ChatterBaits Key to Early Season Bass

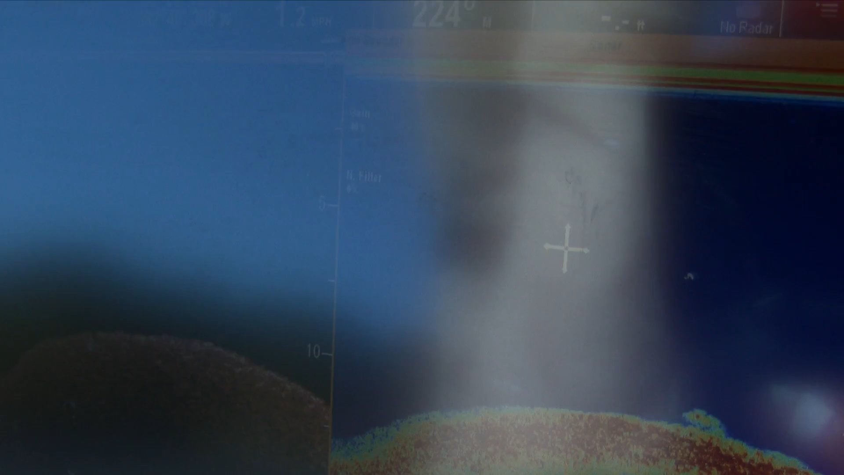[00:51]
While exploring the area, his electronics reveal a large school of baitfish holding on one of the points.